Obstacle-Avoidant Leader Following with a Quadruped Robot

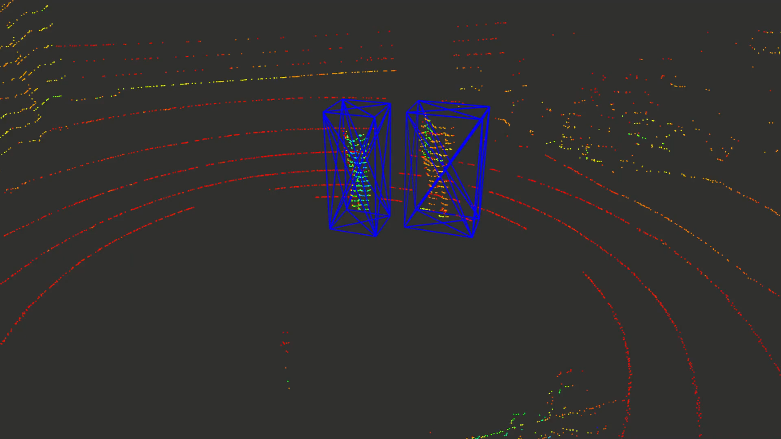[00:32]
In order to distinguish the leader from the other people in the scene,
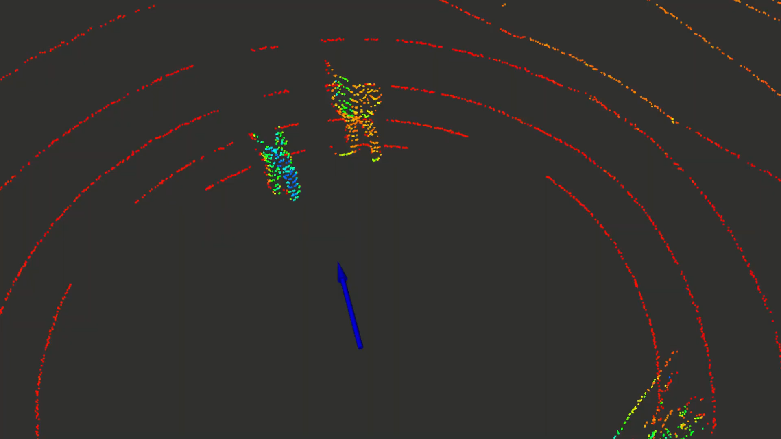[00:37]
we designed a custom angle of arrival sensor which gives us the heading of a beacon carried by the leader.
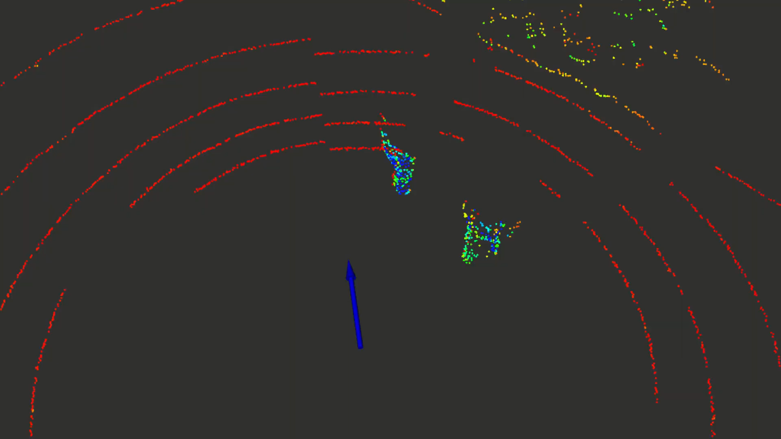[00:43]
Combining these inputs with the point cloud generated by the onboard LiDAR unit, we can identify the leader point cloud, indicated in white.
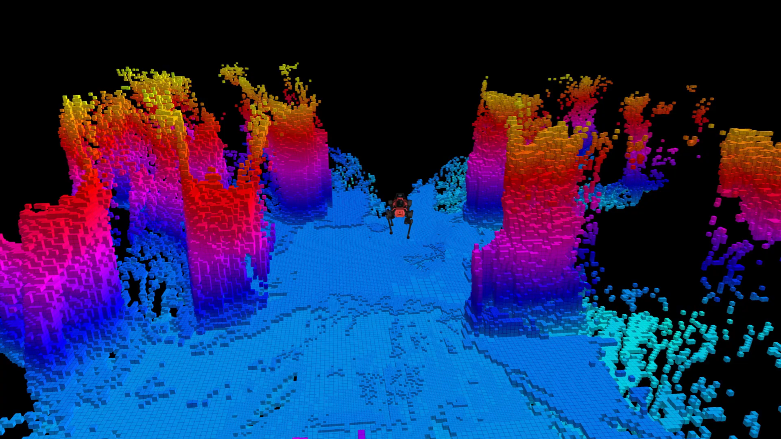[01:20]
The blocks represent the obstacles WaveRider extracts from the map.